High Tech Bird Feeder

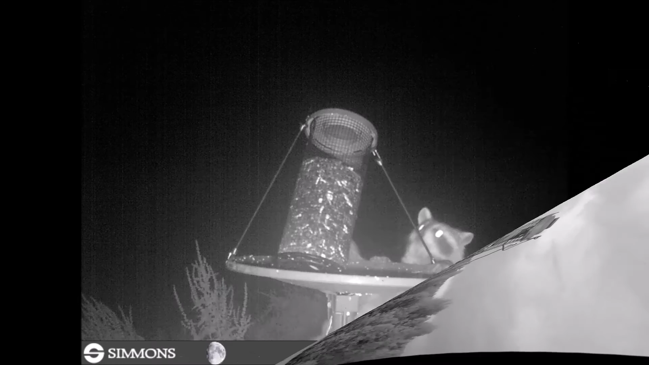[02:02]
you can see here that the feeder gets visitors and this
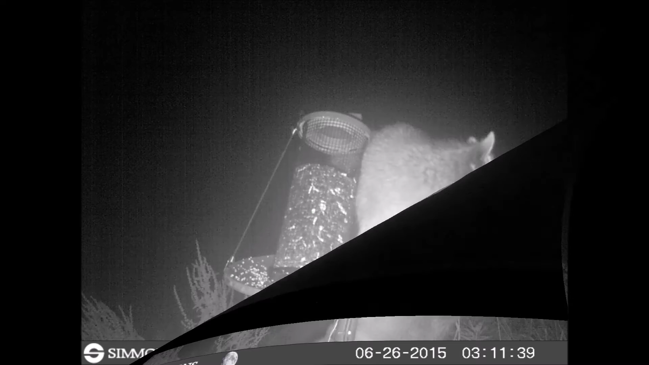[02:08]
raccoon has been disturbing the feeder every evening here
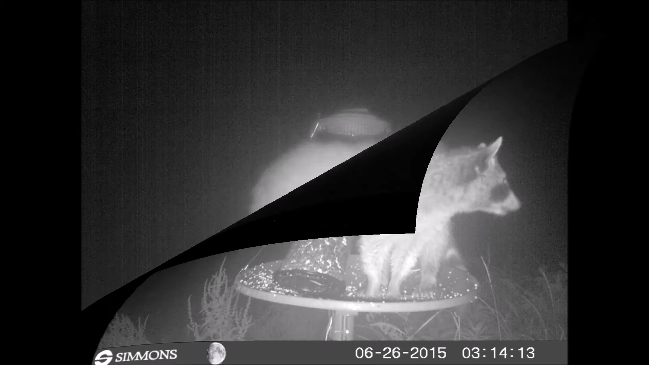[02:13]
the raccoon looks a little alarmed and we're having another visitor
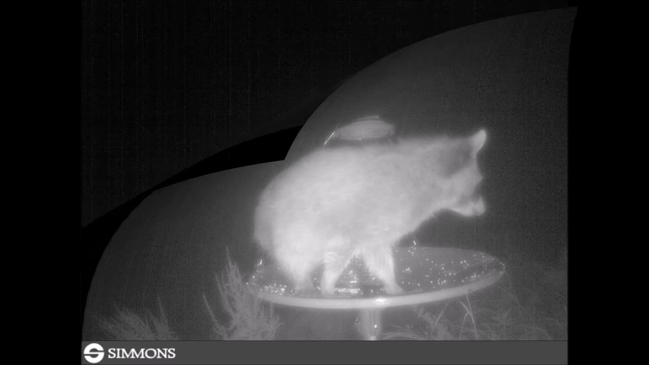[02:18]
and if you can just see at the base there it's a tip of a nose and as you get a closer view you can see that it is a deer that is also coming here and
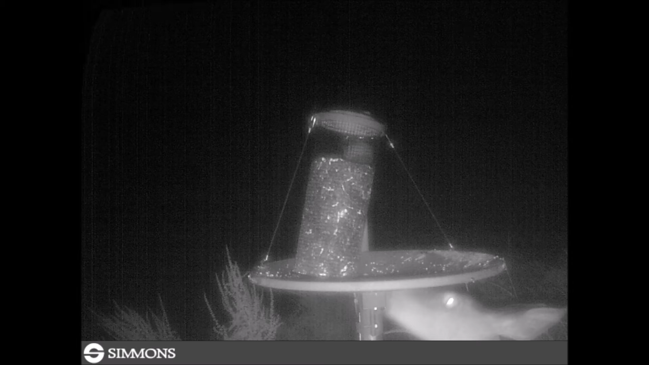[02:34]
eating after the visit of the deer the raccoon was brave again and returned to the feeder
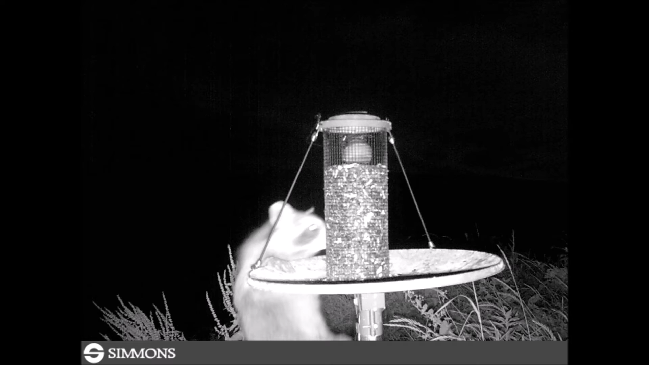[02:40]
after the raccoon had its fill it departed and it remained
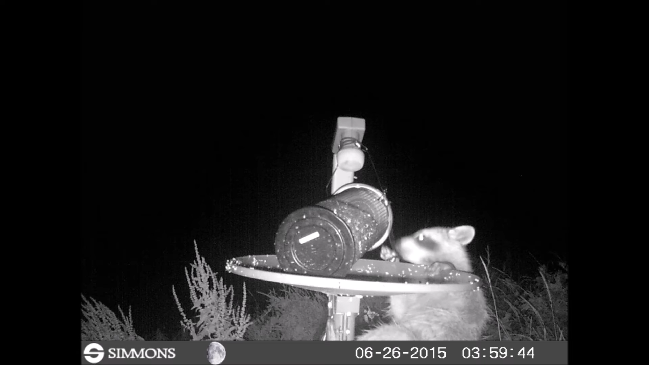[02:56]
quiet the rest of the evening early morning brought the birds to the